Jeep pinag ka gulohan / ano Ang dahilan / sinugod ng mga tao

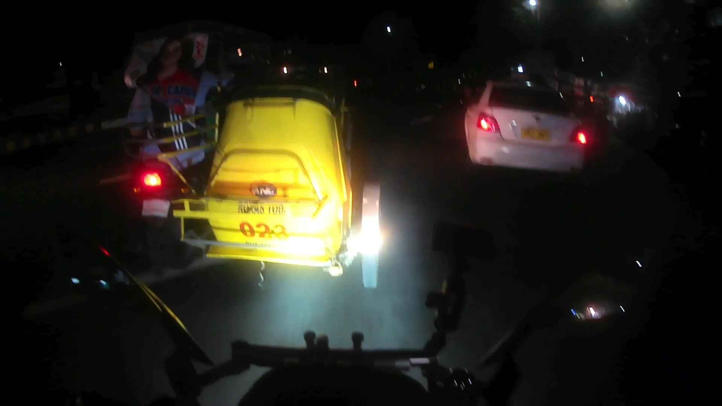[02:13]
Wala, tumakbo rin yung jeep. Yung kotse, tumakbo rin na nakasagasa. Yung jeep, tumakbo rin.